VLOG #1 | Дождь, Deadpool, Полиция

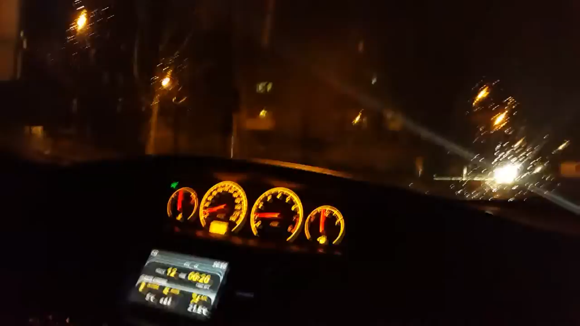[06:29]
Солнце не видно, говорят. Здесь не видно. Полицейские. Так, мы будем проезжать сей час. Мы можем сфоткаться там. Мы сфоткаемся там. Эта улица называется называется Миральск.